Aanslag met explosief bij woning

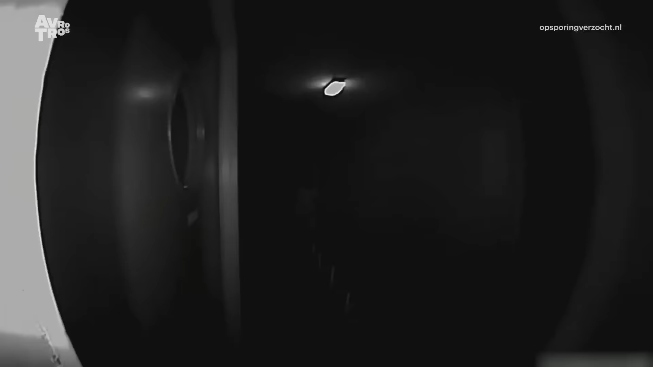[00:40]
Al snel wordt meer duidelijk, want op een deurbelcamera van een van de bewoners is te zien dat deze man die nacht het complex inloopt.
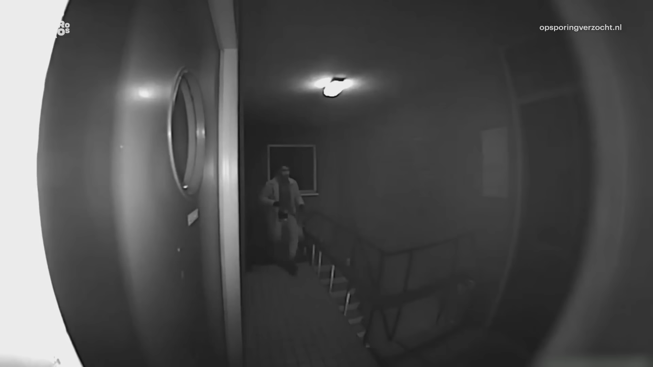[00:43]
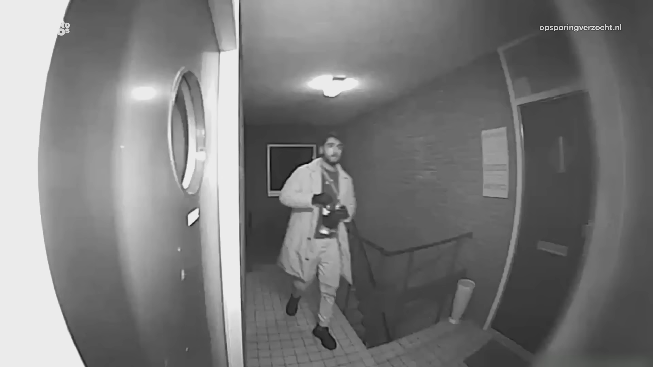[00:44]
Hij lijkt de camera te zien, maar gaat gewoon door. We zien hem heel bewust bij de voordeur van een van de appartementen aan de gang gaan. Niet schrikken van de klap zo.